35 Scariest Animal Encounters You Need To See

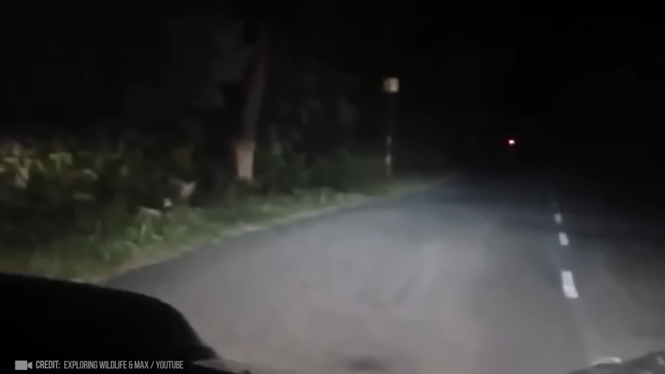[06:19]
اب جیسے کہ یہ دو لڑکے بائیک پہ جا رہے تھے لیکن اچانک ایک جیتا
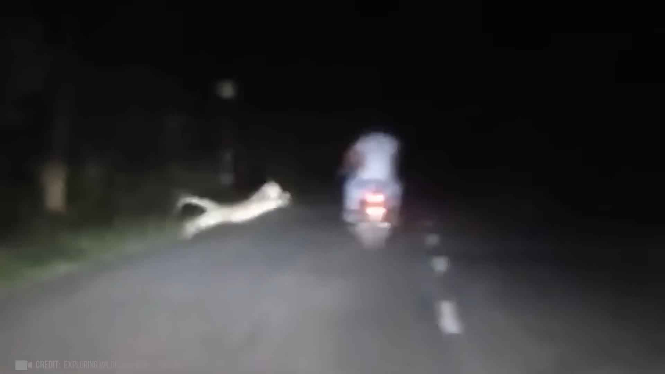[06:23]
ان پہ حملہ کر دیتا ہے اسی